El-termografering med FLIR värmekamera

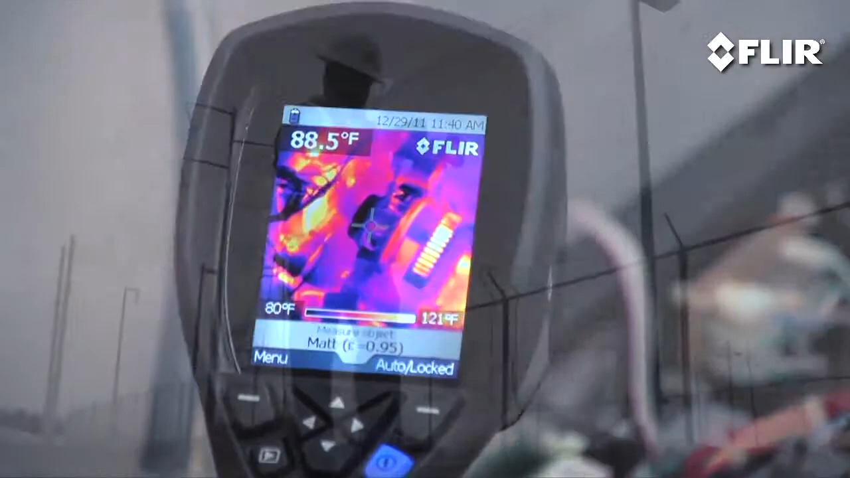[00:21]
On screen: spot 88.5°F, scale top 121°F, scale bottom 80°F
With its ability to see heat, FLIR helps you find invisible problems fast,
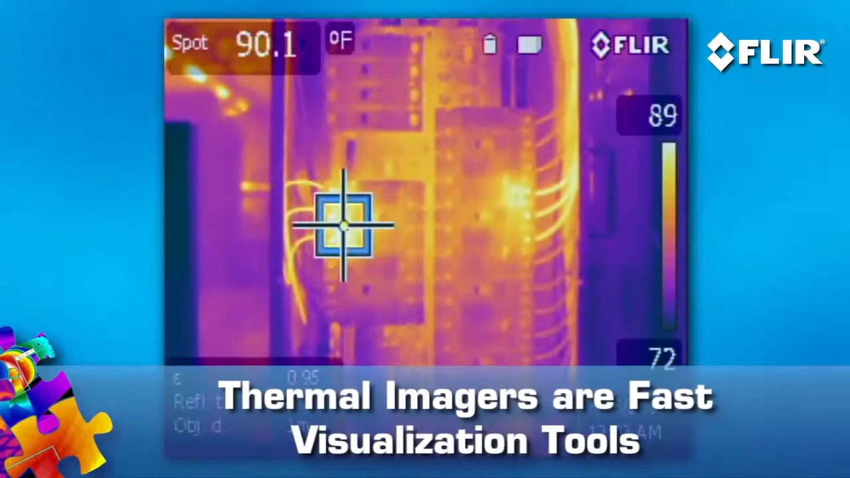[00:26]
On screen: spot 90.1°F
producing thermal images of what you've uncovered, pictures you can quickly show to co-workers and decision-makers.
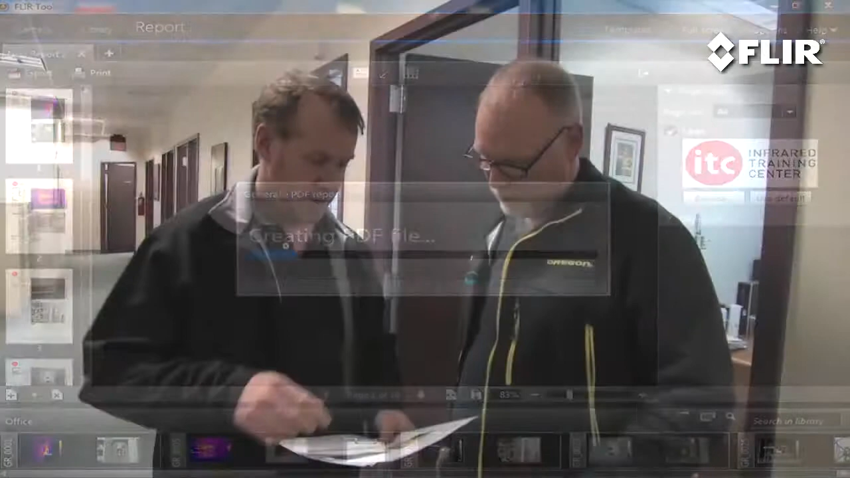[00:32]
That's critical for keeping operations up and running.
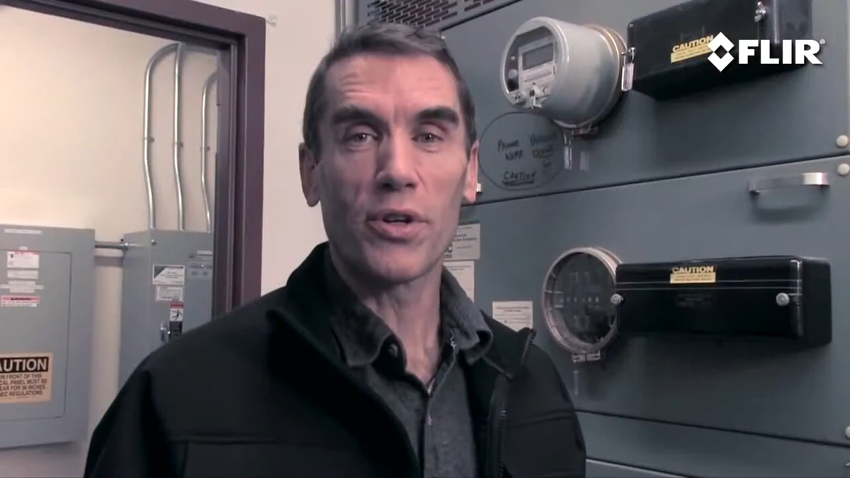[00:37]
Electrical and mechanical stuff tends to get hot before it fails, so it's logical why a thermal imager
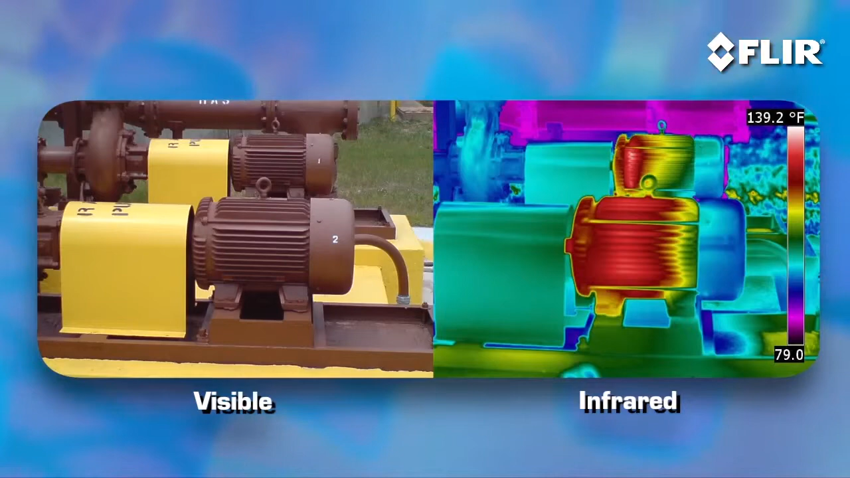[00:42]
On screen: scale top 139.2°F
has become must-have gear for spotting things like loose and overloaded connections and equipment wear and tear.
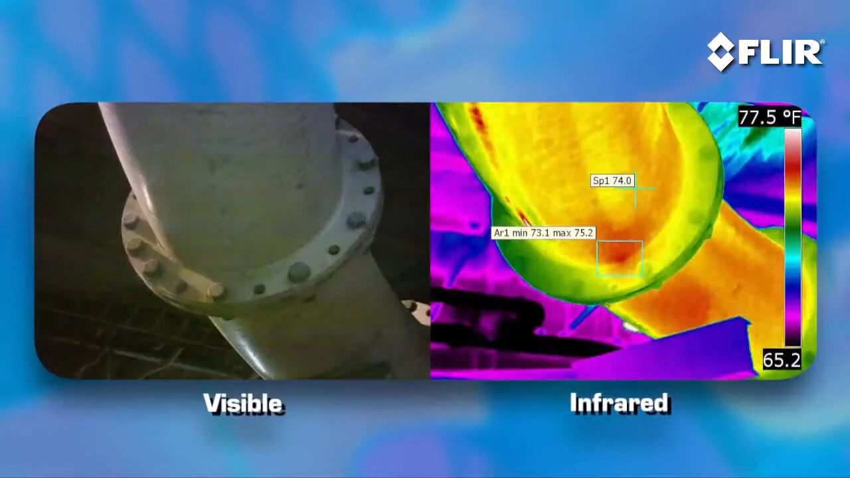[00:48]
On screen: scale top 77.5°F
It's also a non-contact tool that allows you to inspect
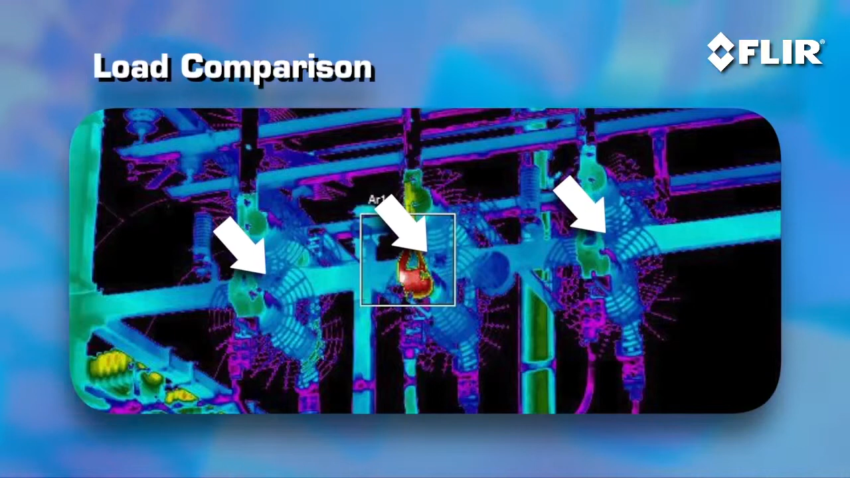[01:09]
Compare them to similar components under the same load, and if something's overheated beyond its rating, you'll be able to catch it in time to come up with a solution and avoid a sudden shutdown.